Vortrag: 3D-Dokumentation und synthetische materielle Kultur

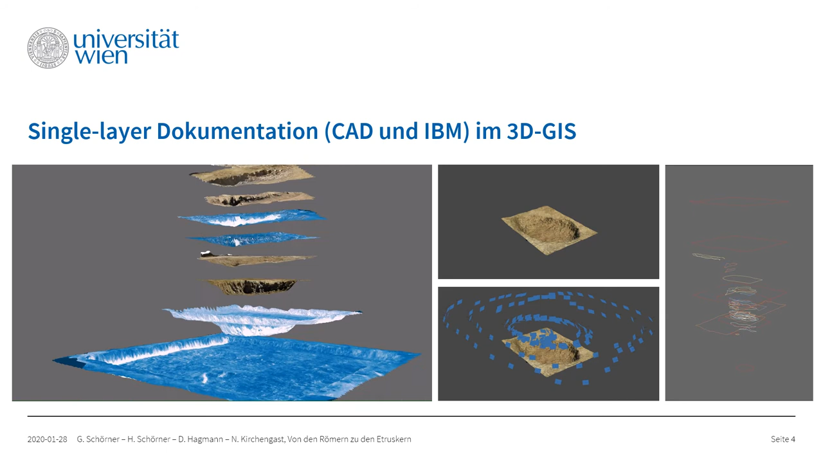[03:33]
also dieser Dokumentation von Daten über Daten, führen wir auch schon eigentlich systematisch seit spätestens 2015 mit ersten Tests von 2014 weg, eine Single-Lear-Dokumentation, nicht nur unter der konventionellen Verwendung einer Totalstation und der 3D-Einmessung der einzelnen Schichten, wie es eben geläufig ist, durch, sondern eben auch eine Dokumentation in der einzelnen Schicht mittels Image-Based Modeling, also sprich mittels einer Methode,
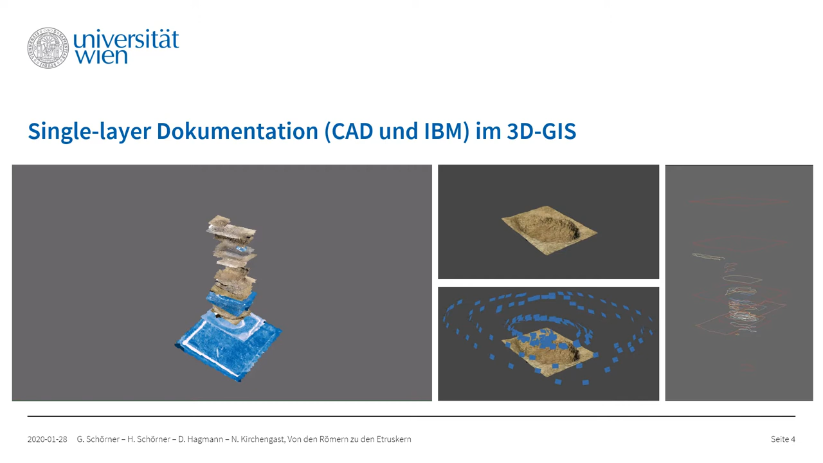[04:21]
Hier auf diesem kurzen Videoclip haben Sie gesehen, alle Schichten, alle Interfaces, also alle Oberflächen, die im Zuge unserer Dokumentation hier angefertigt worden sind von der sogenannten Grube von Molino San Vincenzo. Das Ganze ist jetzt nicht nur dazu gedacht,